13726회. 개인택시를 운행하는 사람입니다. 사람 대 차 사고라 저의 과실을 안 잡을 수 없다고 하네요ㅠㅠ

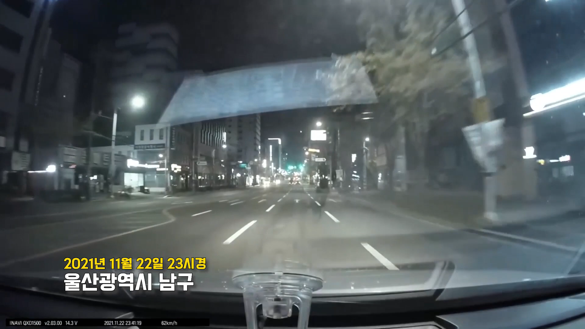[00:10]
밤 11시 41분이네요. 속도 한 60 근처로 가는데요. 속도 좀 낮추시네요. 53 낮춰서 가십니다. 다음 신호등 녹색이에요. 52, 쭉 가면 되죠? 그런데 이거 뭐야? 50도로 해서... 어어... 사고로 이어졌습니다. 자, 언제.